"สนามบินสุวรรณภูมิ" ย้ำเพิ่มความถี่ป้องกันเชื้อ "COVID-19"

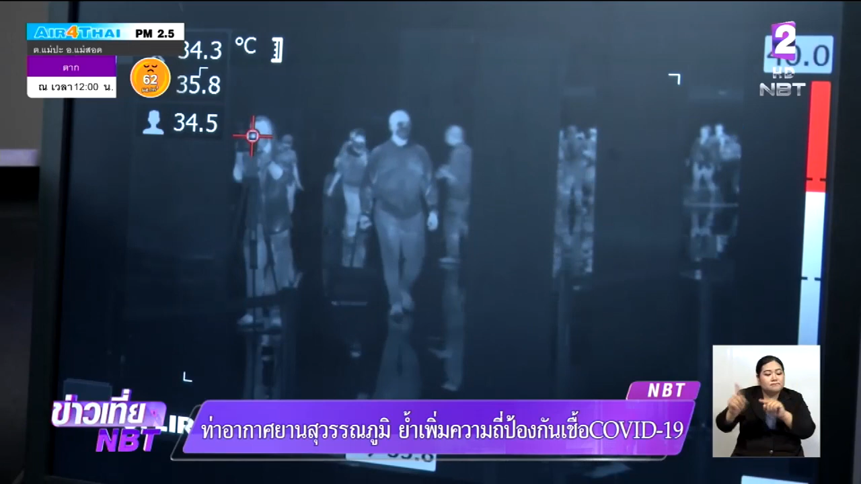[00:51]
รายดายอุณภูมิสูงหรือว่าเสี่ยง COVID-19 นะครับ